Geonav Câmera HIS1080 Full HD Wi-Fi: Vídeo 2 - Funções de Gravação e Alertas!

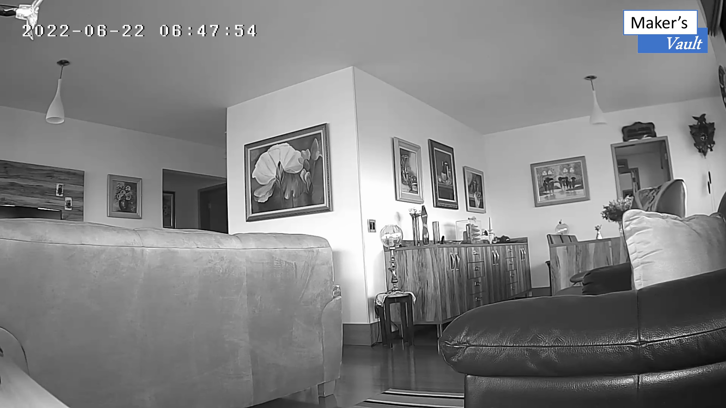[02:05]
Então nós estamos aí 6h47 e pouquinho da manhã e ela sai do preto e branco da visão noturna. Você pode observar agora, 6h48, ela já transforma a imagem numa imagem colorida, né?
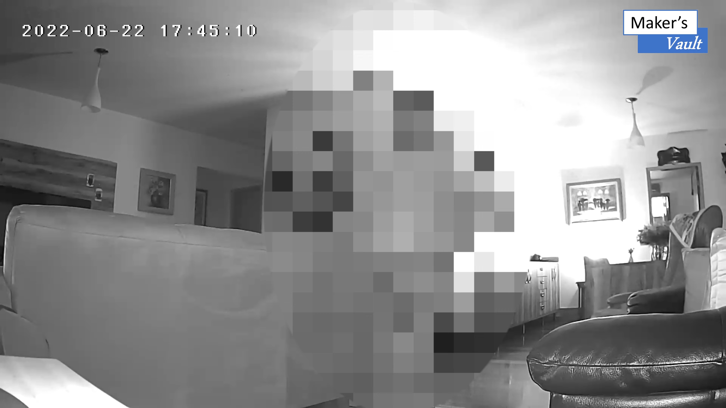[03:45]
E uma terceira bem próxima a ela.